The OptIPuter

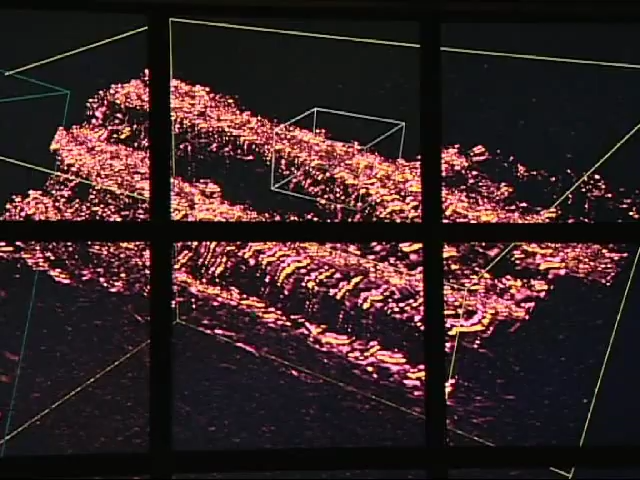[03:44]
On the right-hand side is an overview map of the entire volume of data. The user can use a small bounding box to zoom in